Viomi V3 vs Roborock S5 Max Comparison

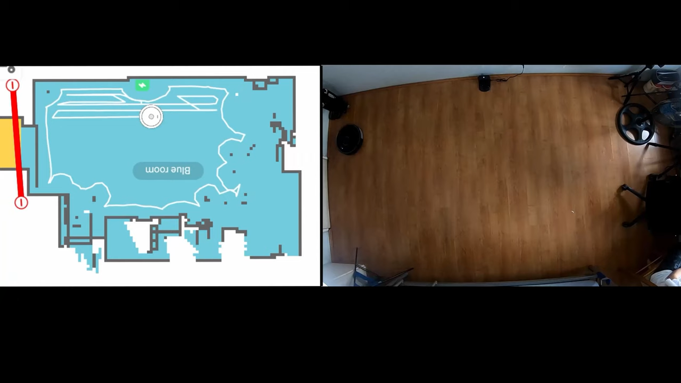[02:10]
The S5 Max is more thorough and can go around up to three times.
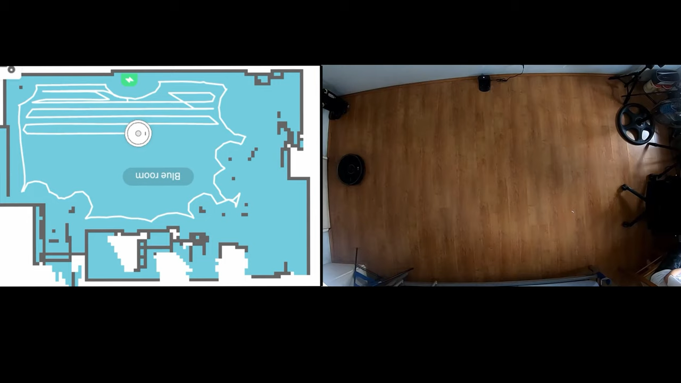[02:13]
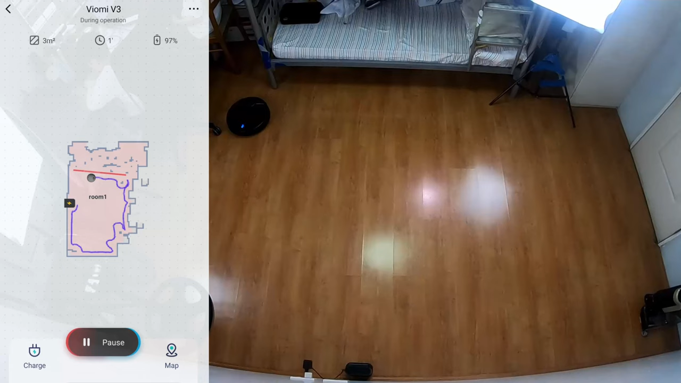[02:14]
In contrast the V3 can only go around up to two times.
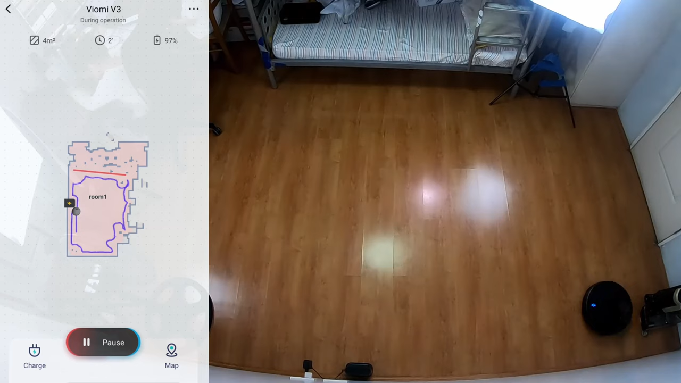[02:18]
Plus you'll need to turn on the secondary cleaning feature for it to do a second pass.
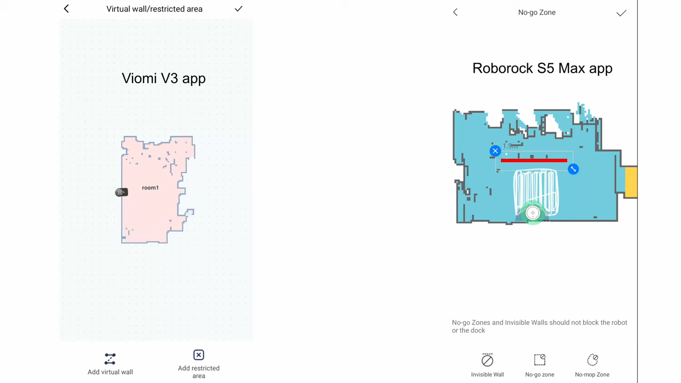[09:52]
Both apps have convenience features such as invisible wall and no-go zones, though Viomi uses a different terminology for it.
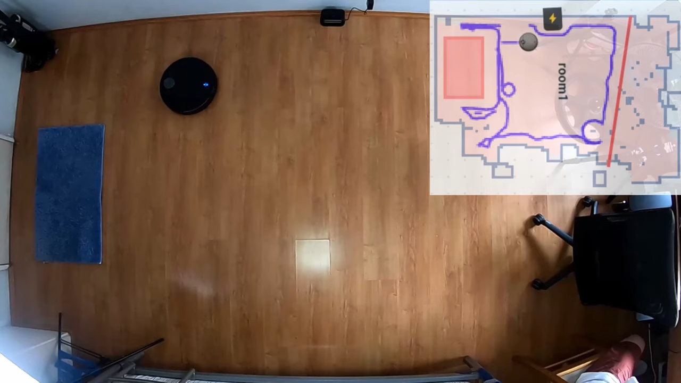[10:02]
The V3 doesn't have the no-map zone, but I don't think it's a big issue since the restricted area feature will provide similar functionality.
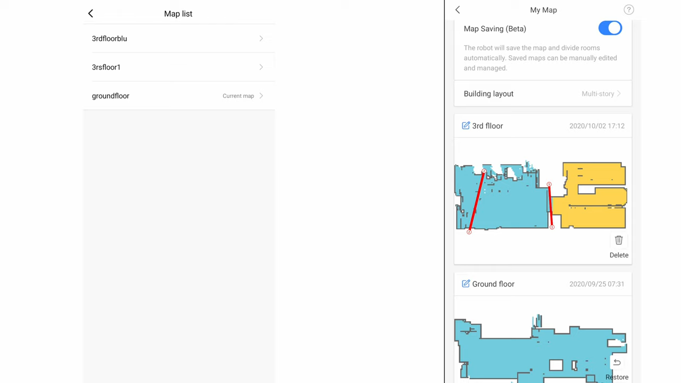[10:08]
You can save multiple maps in both the S5 Max and Viomi V3 app with the option to name rooms, add virtual walls, and no-go zones.